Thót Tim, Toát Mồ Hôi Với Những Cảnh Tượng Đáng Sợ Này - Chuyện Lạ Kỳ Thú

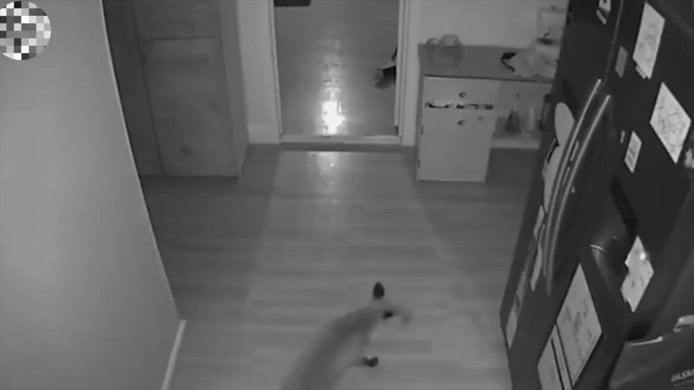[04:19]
Con báo xâm nhập vào nhà tính ăn trộm đồ ăn, nhưng chú chó giữ nhà đã nhanh chóng lao ra khiến kẻ ăn trộm phải chạy té khói.
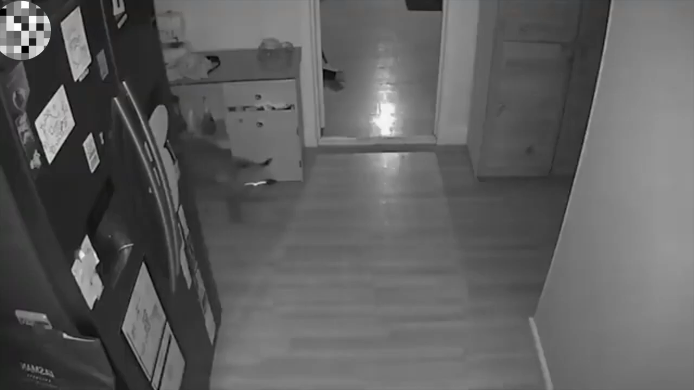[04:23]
Đoạn video cho thấy một cuộc chiến không cần
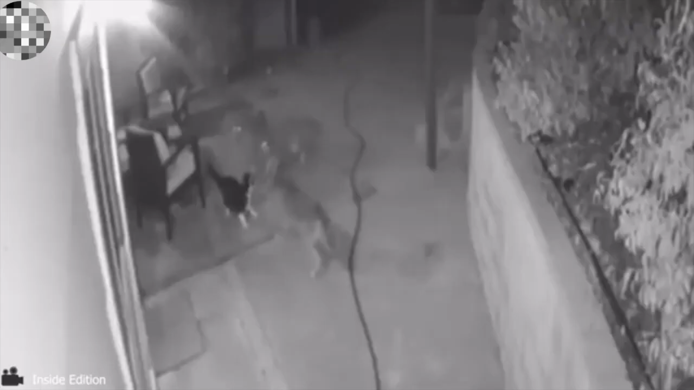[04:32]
sức giữa con mèo nhỏ bé và ba con sói hoàng đã đi lạc vào nhà. Con mèo đã thành công xua đuổi ba con sói.